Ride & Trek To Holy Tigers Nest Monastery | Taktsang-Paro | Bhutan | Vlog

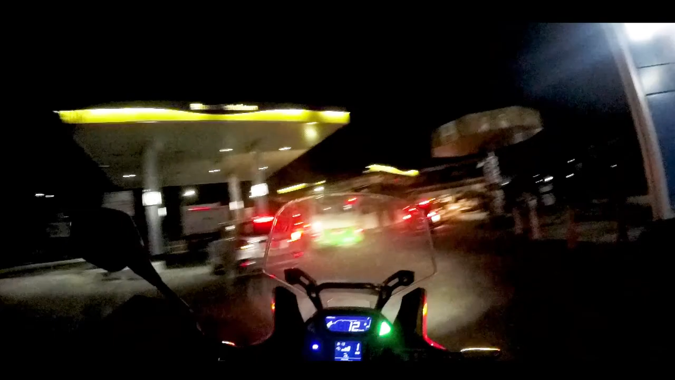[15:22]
side, and here is a Land Cruiser going ahead of us.